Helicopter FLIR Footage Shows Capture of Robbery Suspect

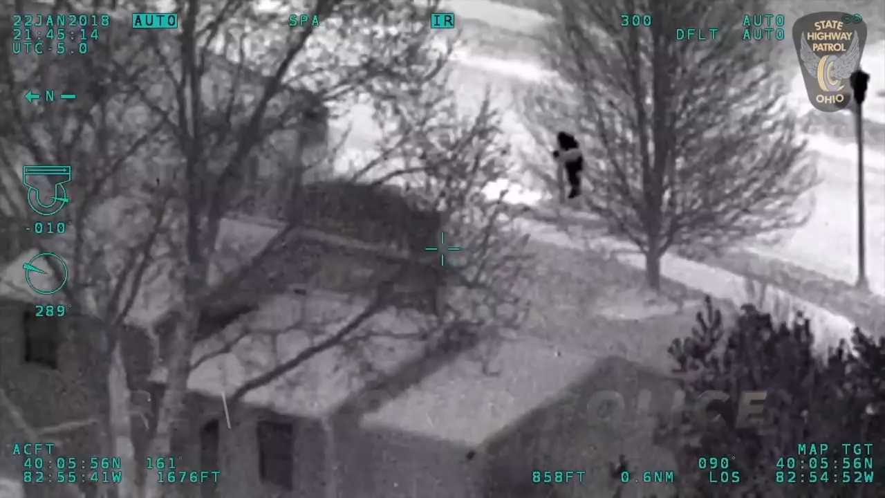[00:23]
Okay, Columbus, can you clear me out of non-enforcement 191? Okay. Catch Alpha 2. Go ahead. Rising Red Roof in, just left to Route 3.
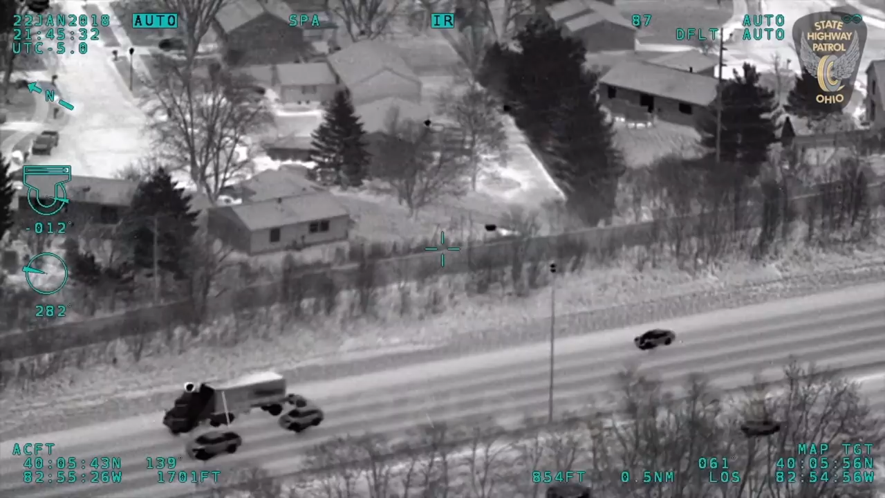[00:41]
Say again. Unit off scene, just advise. Red Roof in, just west of Route 3, where we're at now. Copy.
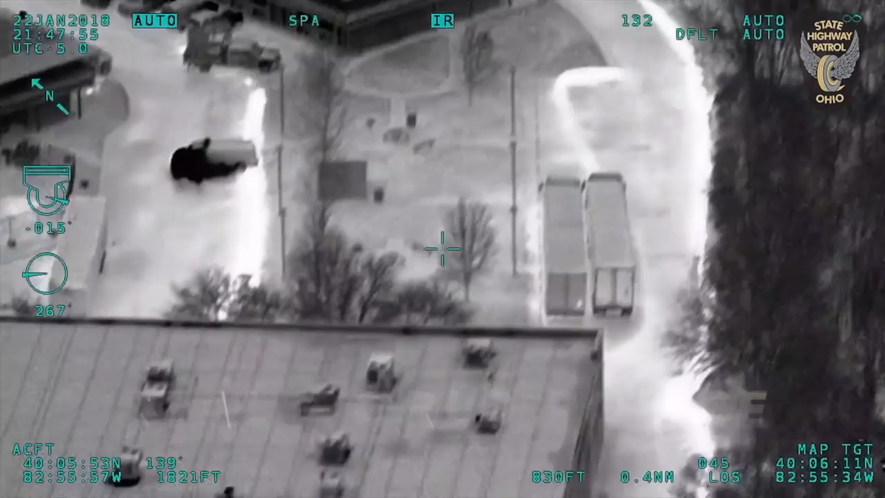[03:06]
He's actually, I mean, northbound of the 29. Okay. I'm 610 east on 270, or are you on state route 3 now? I'm 3 now, just north of 270, break. This is also for Chopper 2. They're advising they've got them, they had another sighting of 6 State Street near Heather Down Drive.
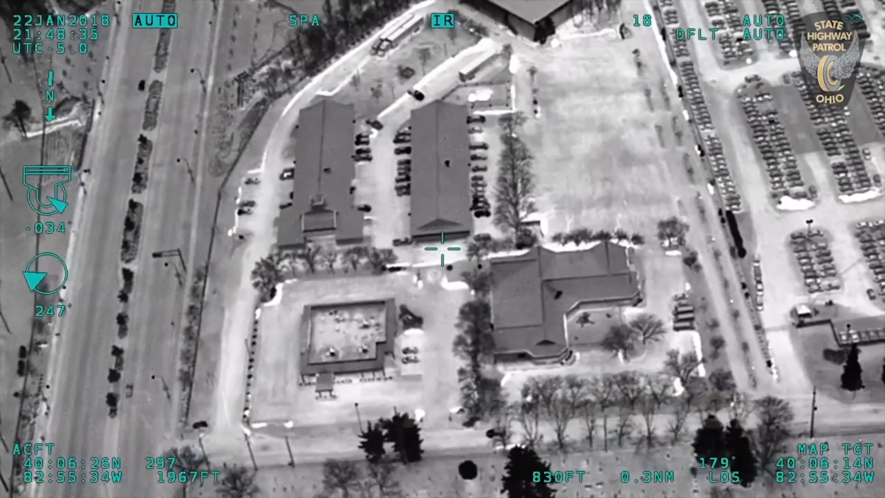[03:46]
You'll see me here lit up for requesting to stand by for assistance as well. Okay, good copy.
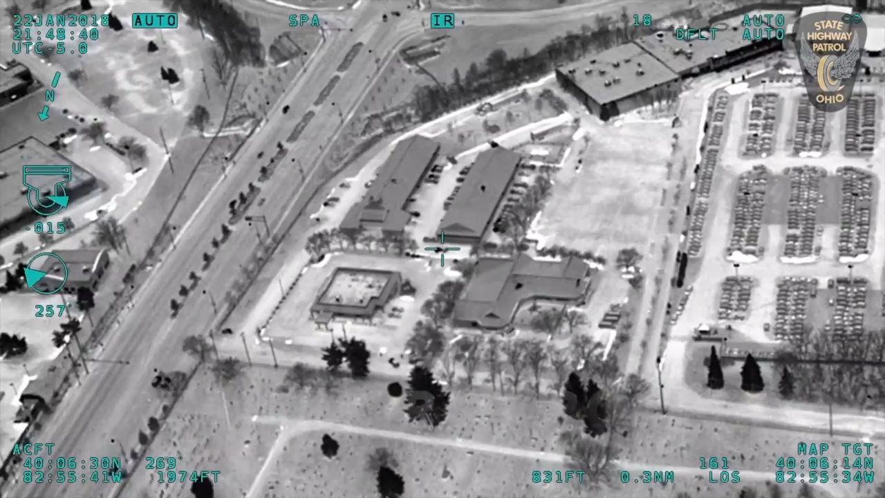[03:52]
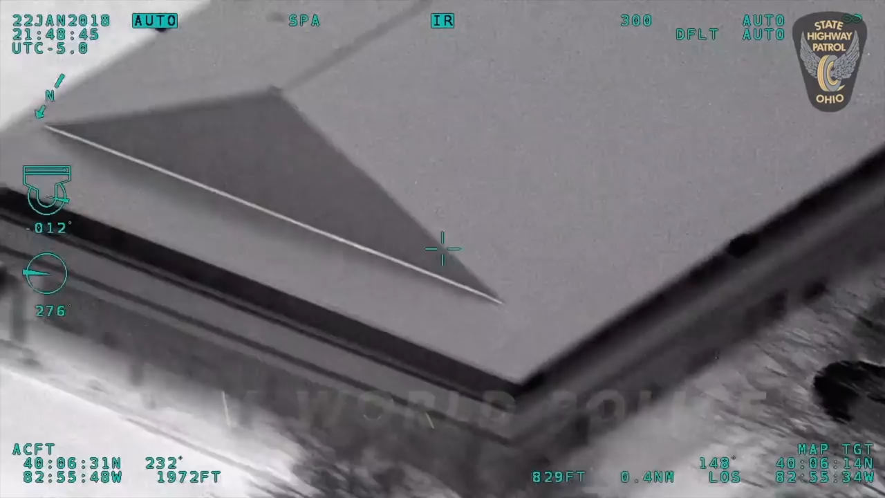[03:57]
Okay, I've got the target. He's hiding behind the Red Roof Inn.
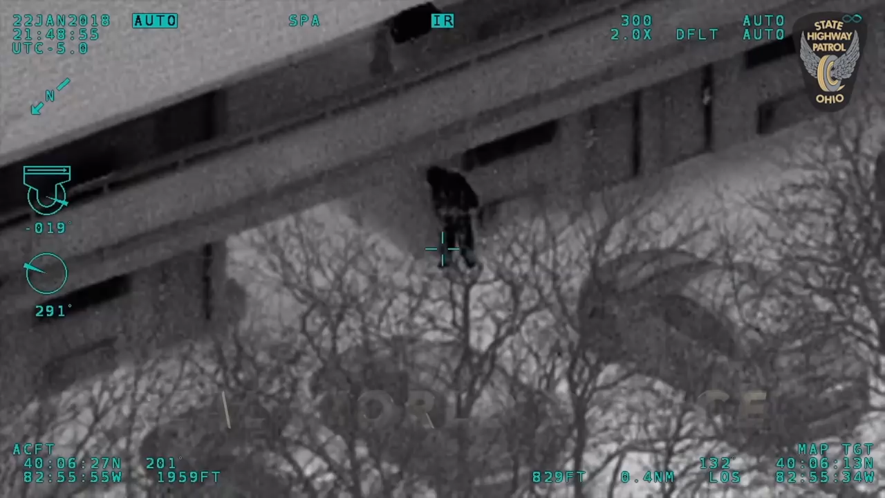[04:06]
He's running westbound through the parking lot. Going southwestbound now.
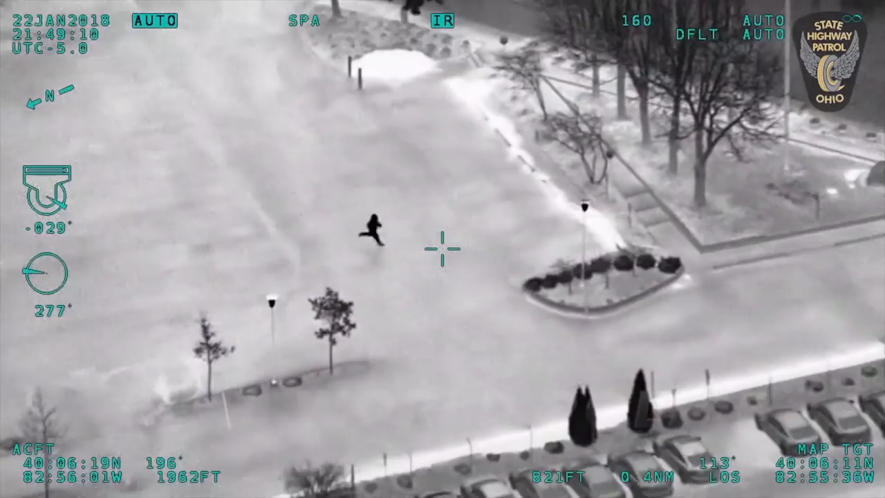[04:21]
Working his way back towards 270, back in the industrial park. Westerville's on him, they just passed him. Running back behind the Westerville unit, he's winding back. He's got his hands out to his side. Running again, he's gonna be back northbound.
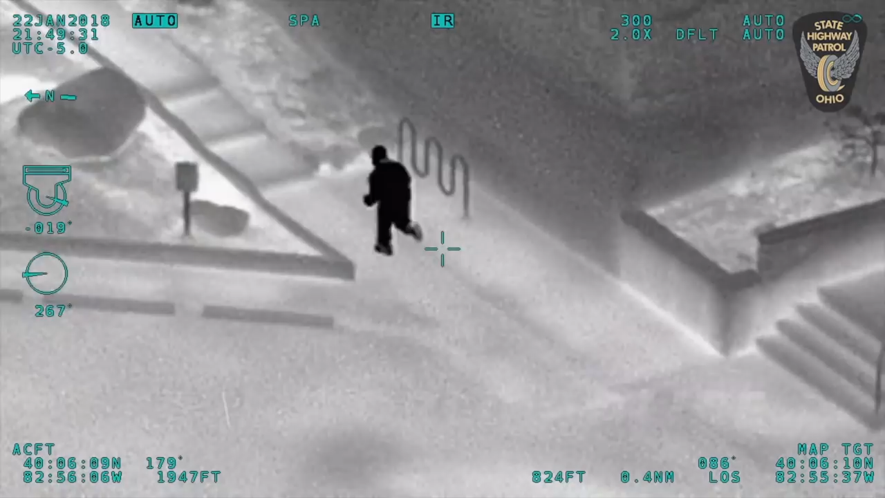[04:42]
That northbound through the industrial park, back behind the Red Roof Inn. Coming up on a bunch of commercial tractor trailers. Westerville units are on him again.
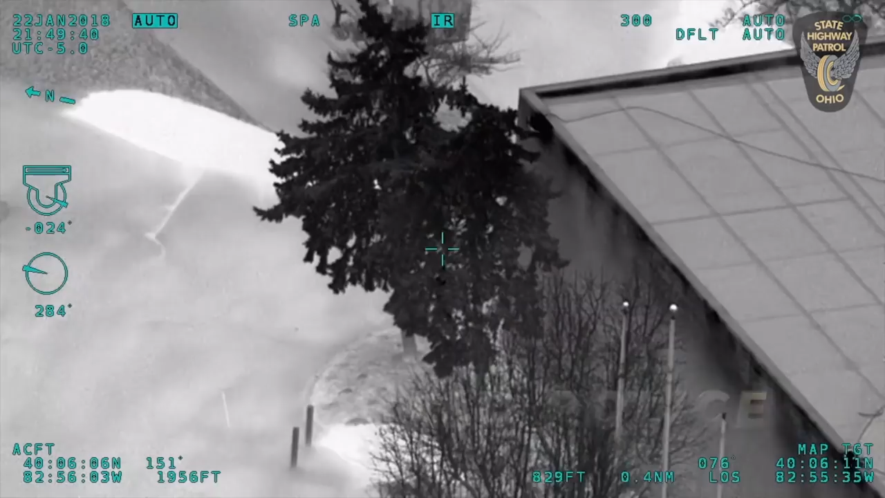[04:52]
Okay, he's got arms up, going down prone.
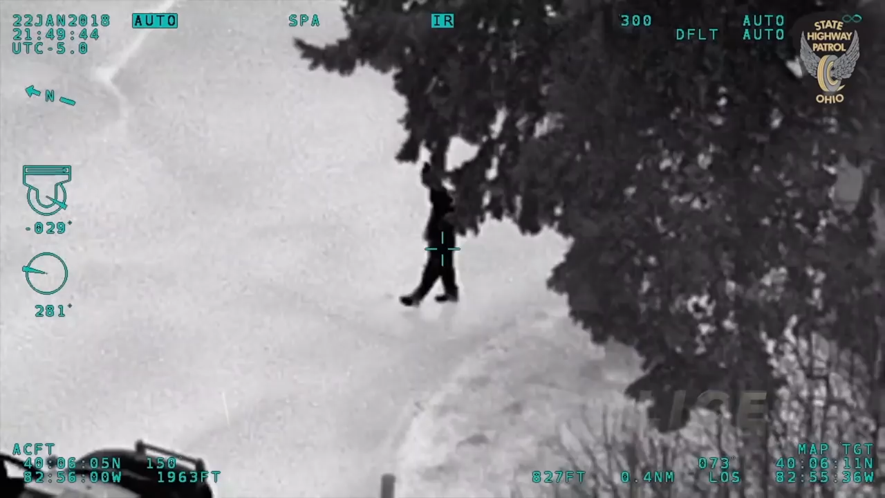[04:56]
75 stop.
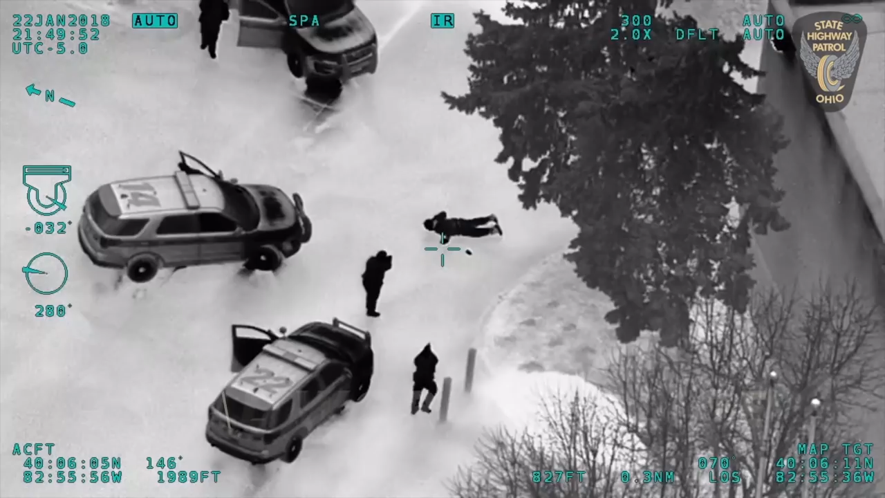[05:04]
Got 6 units on scene. 6 units on scene. He is prone up, gunpoint. One in custody.